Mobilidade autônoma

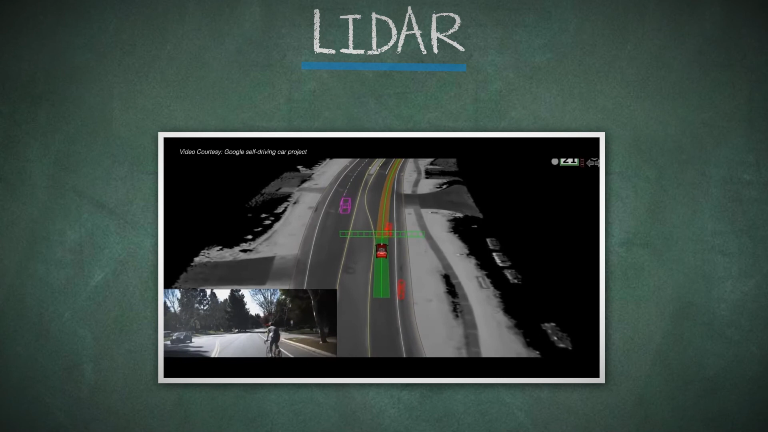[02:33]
Existem carros que possuem radares a laser, como o LiDAR, que fazem um mapa tridimensional do que tem ao redor com precisão.